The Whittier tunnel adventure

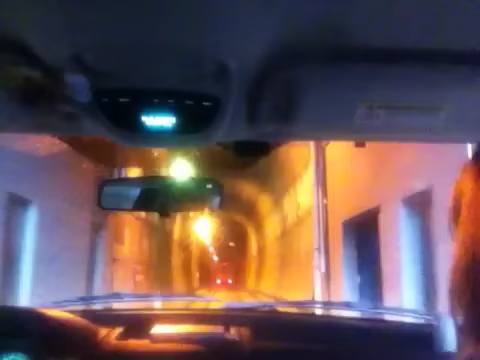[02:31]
Get hit by a train? Whoa. We're in it now. This is it.
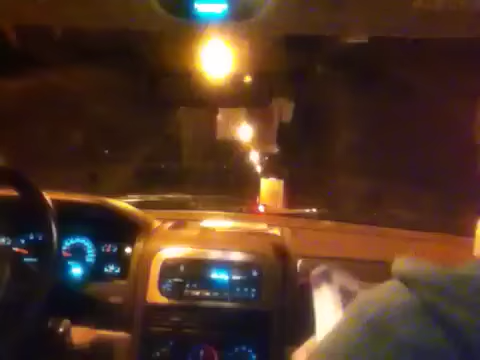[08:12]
I seem to remember something like that. I think Whittier is the northernmost ice-free deepwater port. And is this tunnel straight? I don't really remember taking any turns. A little, slightly.